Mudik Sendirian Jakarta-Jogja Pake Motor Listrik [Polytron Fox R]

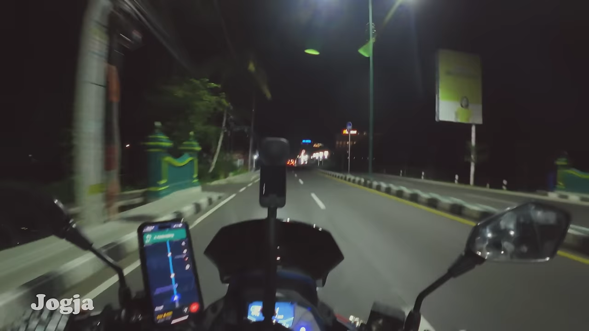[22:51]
Ini kita udah masuk Kulon Progo, itu tadi bandara kita lewatin tuh, yang lampunya banyak tuh bandara, itu bandara.
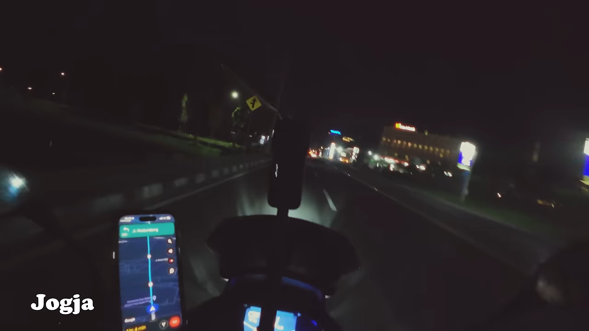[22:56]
Jadi sebenarnya kalau dibilang udah sampai Jogja, udah, kita udah sampai Jogja.
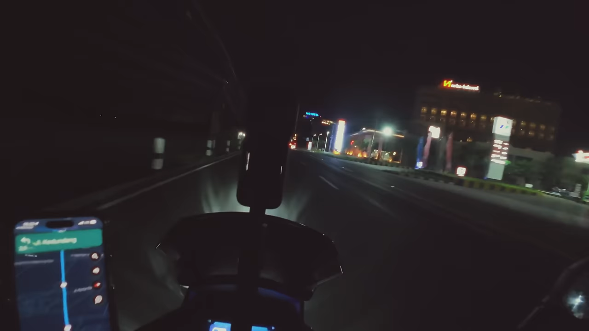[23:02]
Tapi kalau mau lebih seru dan official ya kita lewatin Tugu Jogja ya. Dengan baterai yang masih 44%.
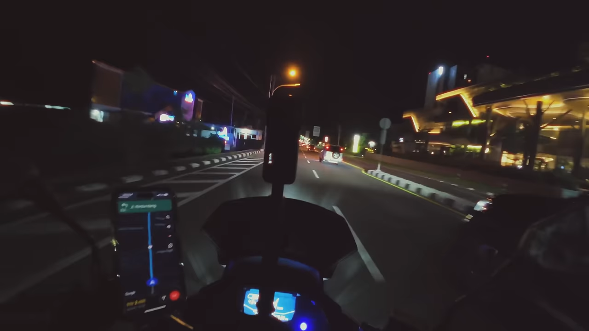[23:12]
Sebenarnya kalau jalannya lancar-lancar aja sih pasti nyampe. Problemnya kan banyak lampu merah yang menuju sana. Ya, mau kita coba apa enggak nih? Coba lah ya. Ya kali enggak coba. Waduh. Waduh, udah mulai kedip-kedip.
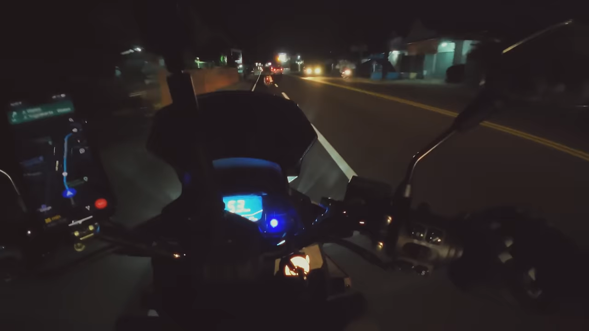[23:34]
Ini D-nya ini kalau udah kedip-kedip, artinya baterai udah mau habis. Oke, estimasi baterai tinggal 25 kilo.
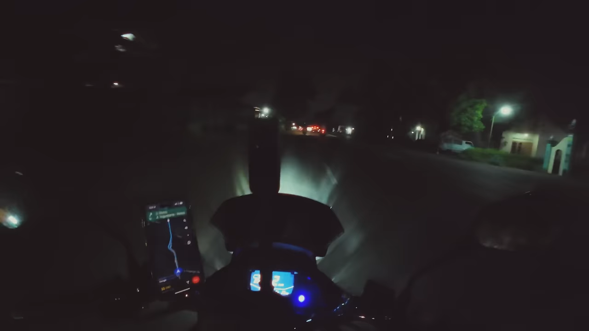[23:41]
Sedangkan Tugu tinggal 18 kilo. Ya, masih aman harusnya ya. Semoga hitungan ECU-nya enggak salah. Ih, deg-degan juga tetap. Baterainya tinggal 5%, guys. Terus udah nggak ada estimation miles-nya, mileage-nya. Kita nggak tahu dia bakal habis kapan. Nggak bisa diprediksi maksudnya. Bisa mati kapan aja, anjay. Malah menjadi menegangkan ini.
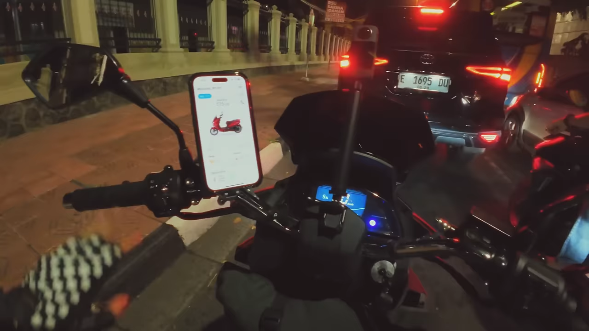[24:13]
Ternyata total trip 576 kilo. Jauh juga ya. Aduh, cepet dong lampu merah. Aduh.
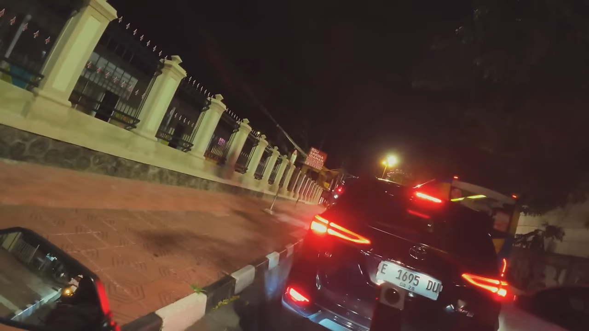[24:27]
Lama banget lampu merahnya. Aduh, berat.
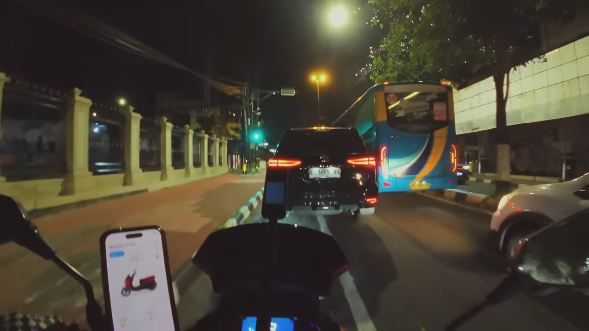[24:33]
Uy. Uy. Yes. Yes. Yes. Yes.
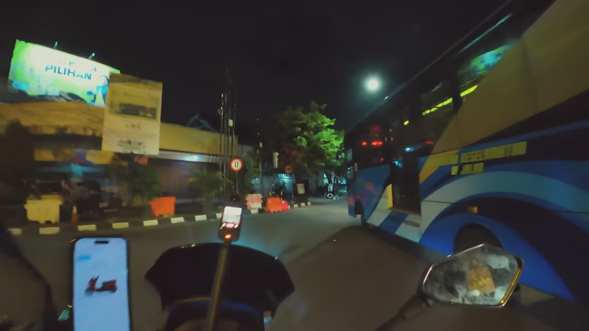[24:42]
Di depan kita, di sana adalah Tugu Jogja. Jadi official nih ya. Gua udah menyelesaikan tantangan Jakarta Jogja sendirian naik motor listrik.
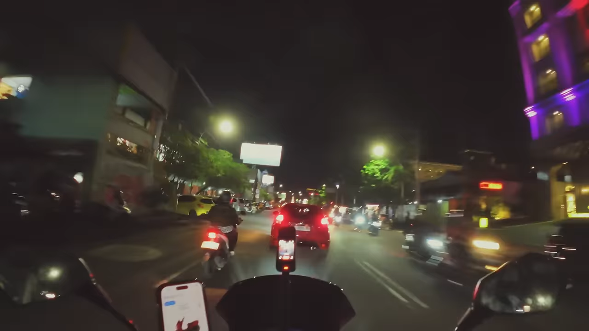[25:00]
Welcome to Jogja everybody. Welcome to Jogja. Itulah Tugu kesayangan orang-orang Jogja. Ih, pas lewat dikasih hijau, tahu aja nih yang punya rumah.
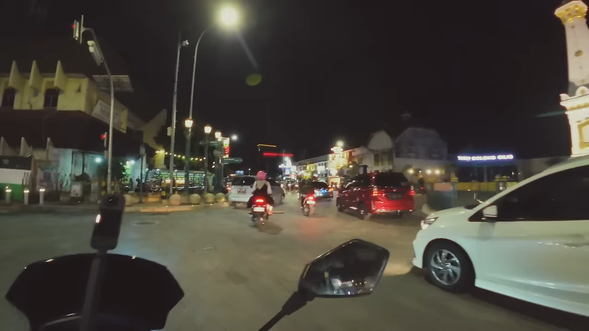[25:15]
Halo Tugu Jogja. Yay. Nyampe juga guys. Nyampe
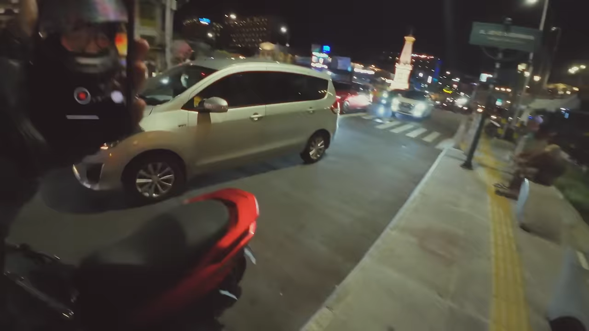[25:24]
Dan akhirnya kita sampai juga di Tugu Jogja.